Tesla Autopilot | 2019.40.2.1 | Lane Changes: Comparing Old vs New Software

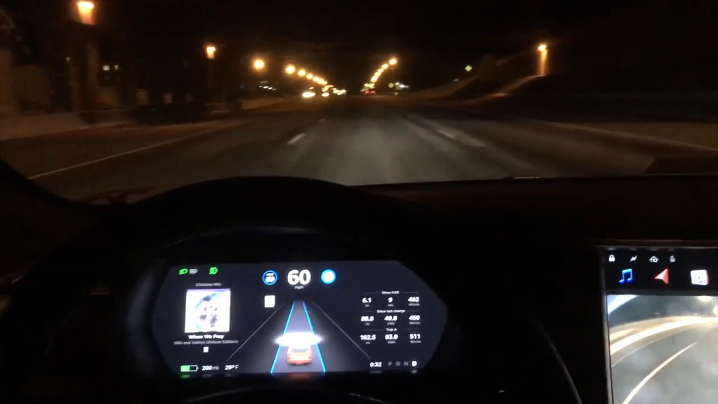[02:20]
But now if we jump back even further to a hardware 2.0 Model S that was from January 2018,
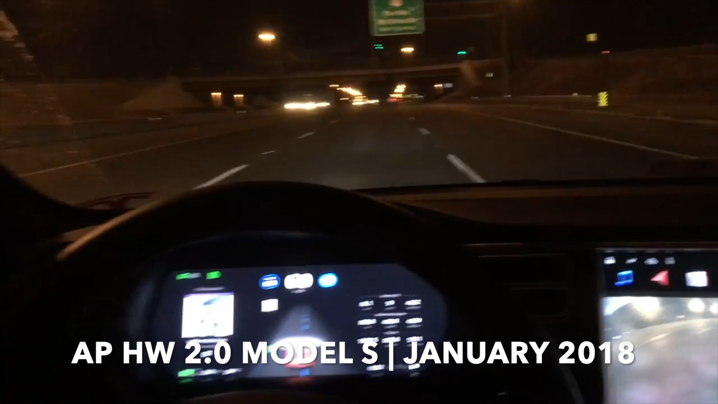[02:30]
you can see the visualization is a lot different, we do get the dashed lines, and the film is sped up here. But the lane changes are definitely not as smooth as they are today. And also, you don't see any of the cars around you, you only see the car that is directly in front of you that came in a later software update.